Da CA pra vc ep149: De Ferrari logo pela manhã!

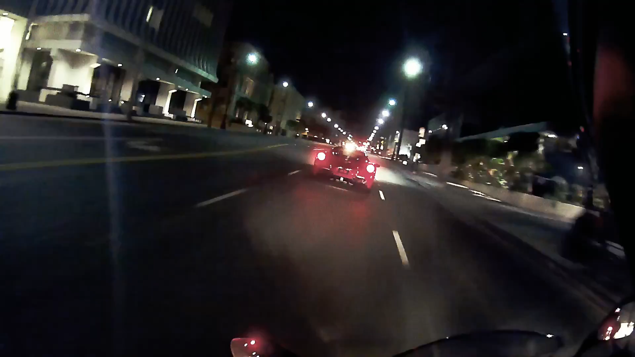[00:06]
olha o que que eu tenho a minha frente hoje e aí pessoal
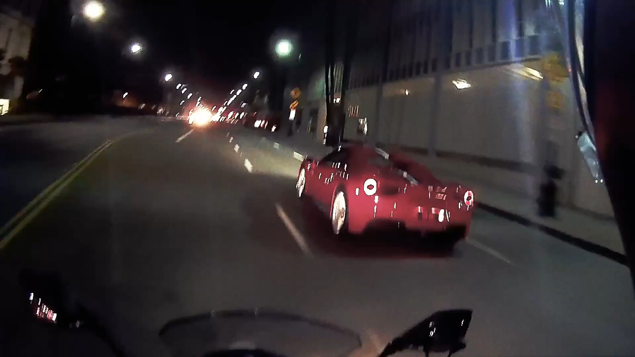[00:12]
começando o sábado vendo uma ferrari na mão dos outros só para continuar babando bastante eita perreba
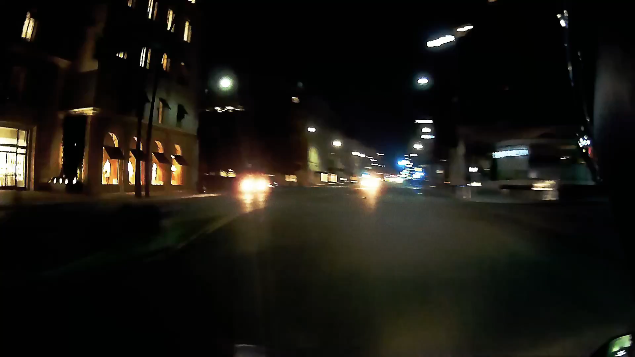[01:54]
é isso aí eu sem novidade nenhuma por aqui cara trabalhando para caramba e é a única coisa só nada mais nada mais ó o barulho da menina da ferrari tá bem atrás de mim